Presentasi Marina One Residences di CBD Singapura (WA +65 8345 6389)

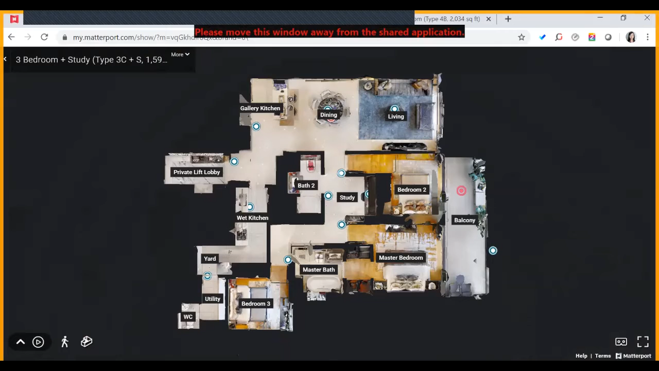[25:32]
Dan daripada jalan ya, biar enggak terlalu pusing, langsung saja saya klik di sini untuk masuk ke bedroom 3.
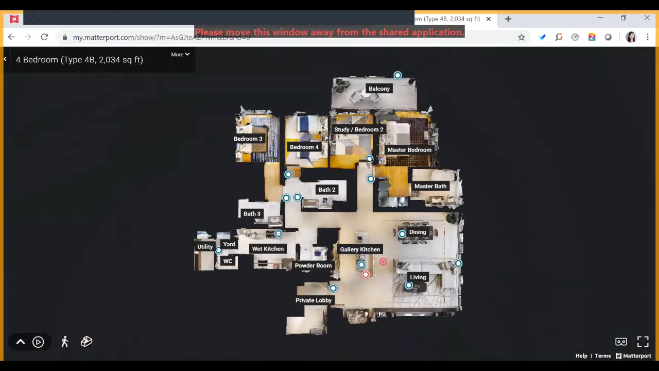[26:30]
dan terhubung langsung dengan akses ini wet kitchen, utility, dan yard. Untuk tipe 4 kamar, ada powder room. Yang di tipe-tipe sebelumnya belum ada. Bedroom 3 mempunyai kamar mandi sendiri.
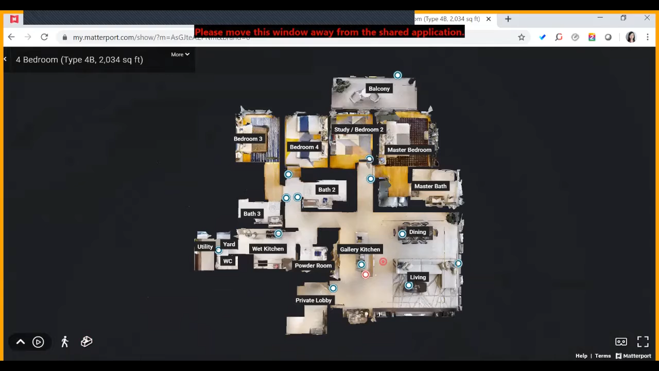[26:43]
Bedroom 4 dan bedroom 2 bisa menggunakan bathroom bersama. Tapi di rumah, tipe rumah contoh ini, bedroom 2-nya dijadikan study room. Untuk master bedroom-nya memiliki patak untuk kamar mandi utamanya dan juga akses balkoni langsung. Yuk kita mulai saja. Wow.